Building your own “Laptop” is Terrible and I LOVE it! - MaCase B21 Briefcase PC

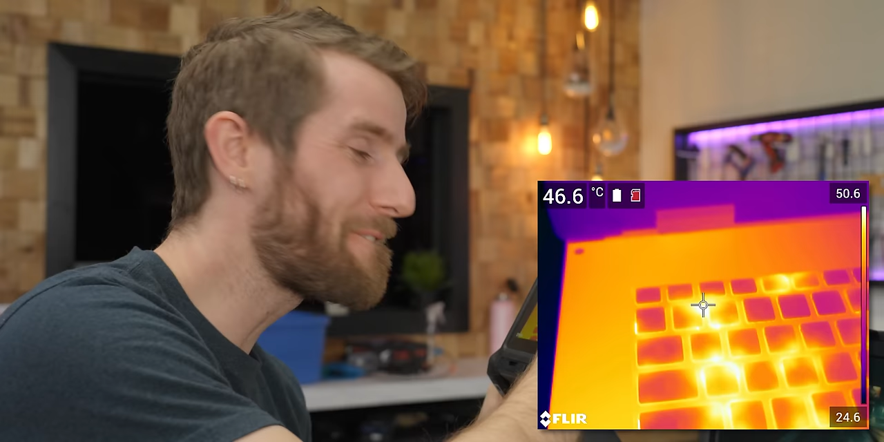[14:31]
On screen: spot 46.6°C
Over 50 degrees. On the keyboard. That is hot enough to hurt you.
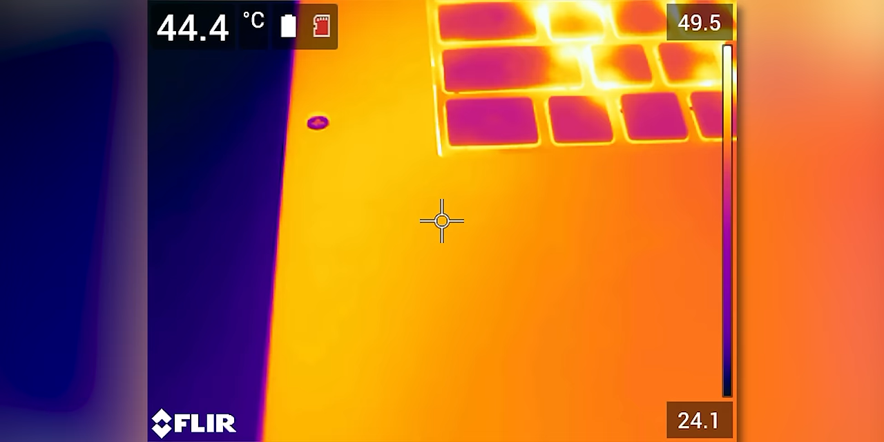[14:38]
On screen: spot 44.4°C
Meanwhile, the wrist rest is at a frigid 44 and a half.
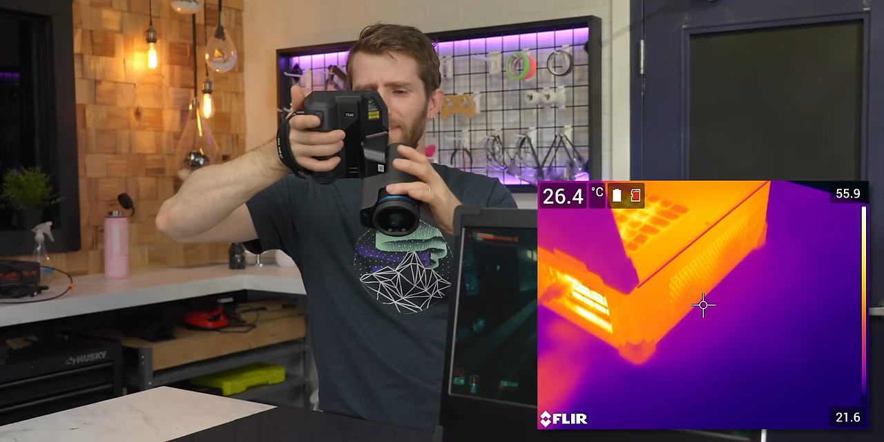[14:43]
On screen: spot 26.4°C
Since I've got it out, you can really see we are not exhausting much hot air over here. There's no real track on the desk pad next to it.
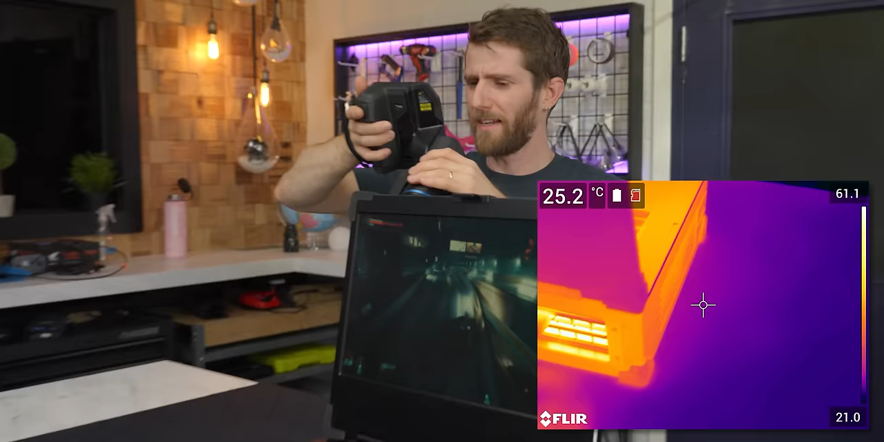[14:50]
On screen: spot 25.2°C
Meanwhile, by the GPU. Yeah, yeah, yeah, yeah, yeah. That's where all the heat is leaving the system.
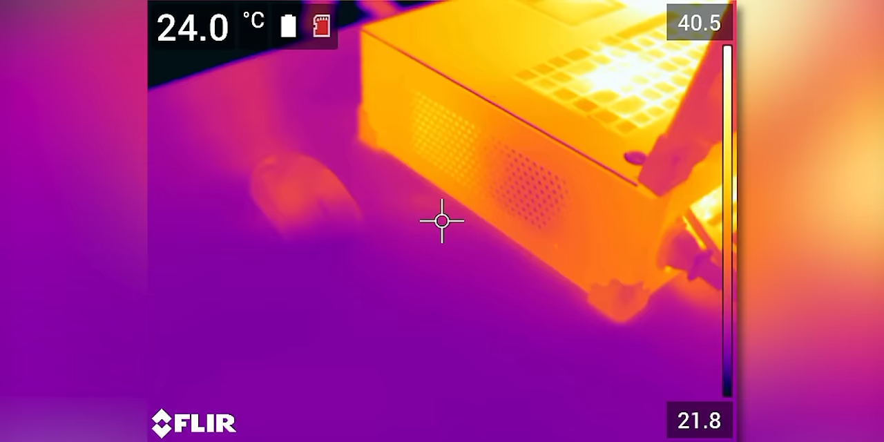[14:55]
On screen: spot 24.0°C
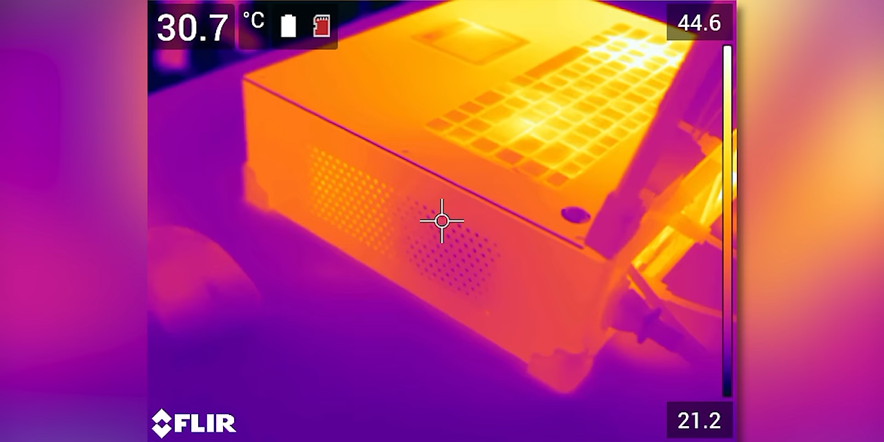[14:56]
On screen: spot 30.7°C
We're drawing cold air in over here. Oh, okay. Some exhaust is just being thrown out this side too. Interesting.
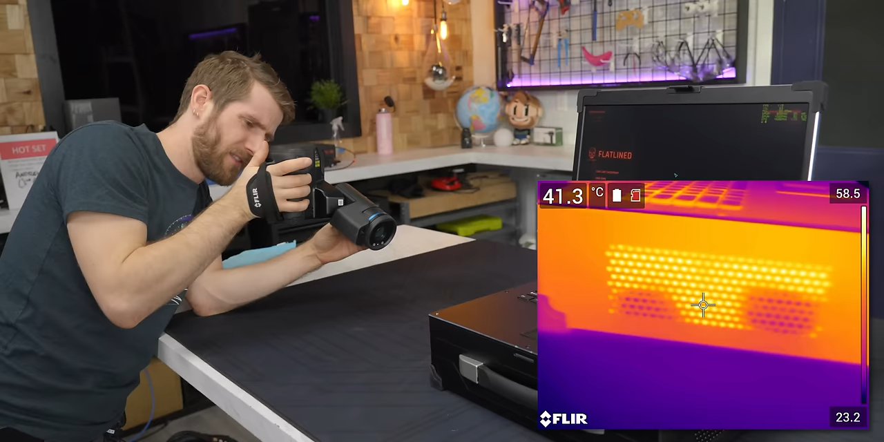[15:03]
On screen: spot 41.3°C
This vent's pulling double duty.
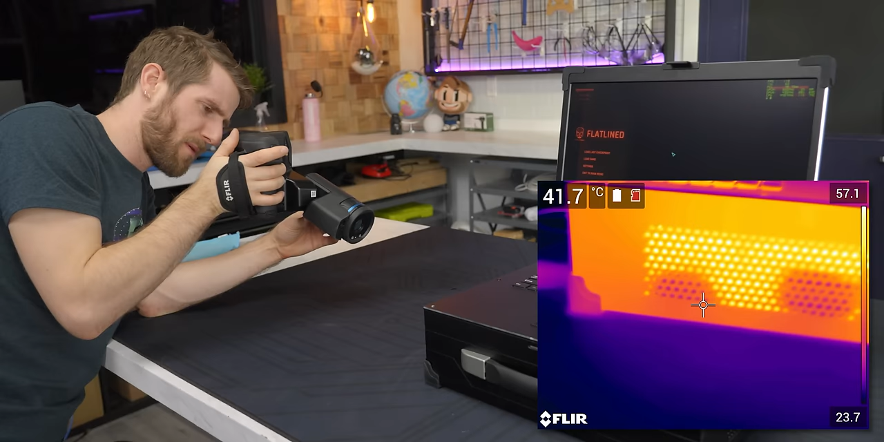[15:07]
On screen: spot 41.7°C
The GPU is drawing air from the bottom of it and then exhausting air at the top of it.